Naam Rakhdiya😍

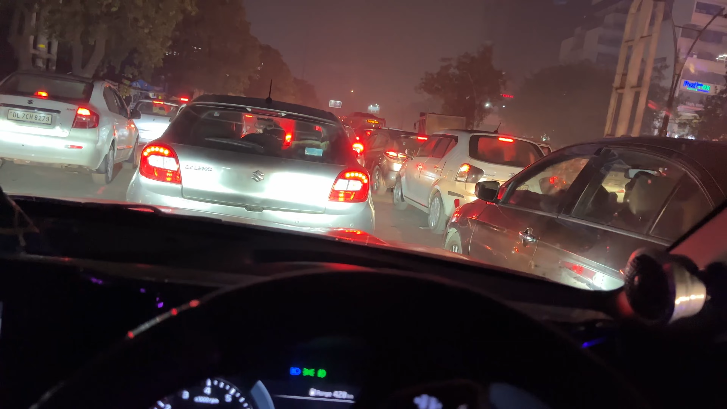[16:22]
अब ये तो क्या है, 9:30 बजे, पता नहीं लोग कहाँ घूम रहे इतना। क्रिसमस की वजह से है ना, पता है क्रिसमस भी ऐसा क्या है, पता नहीं कोई साला उधर मेला लग रहा है, ये तो पूरा आगे तक जाम लगा पड़ा है 9:30 बजे भी।